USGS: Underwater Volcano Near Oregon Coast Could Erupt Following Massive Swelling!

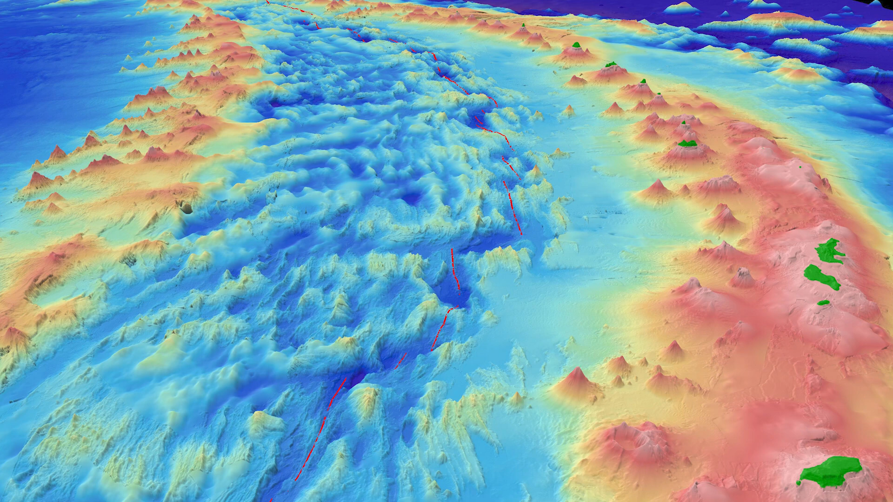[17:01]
The Mariana Arc in the Pacific is home to the enigmatic Daikoku Seamount, a volcano that holds a rare and remarkable feature, a lake of liquid sulfur, bubbling and otherworldly in its depths.